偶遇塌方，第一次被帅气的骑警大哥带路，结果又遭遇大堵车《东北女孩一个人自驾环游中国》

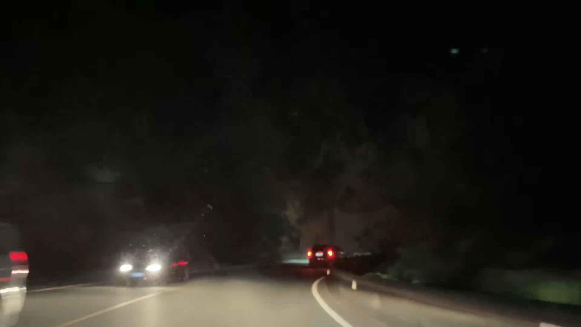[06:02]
终于开出那个堵的地方了我现在一口气过了卢定县了出来这么久这应该是第二次开夜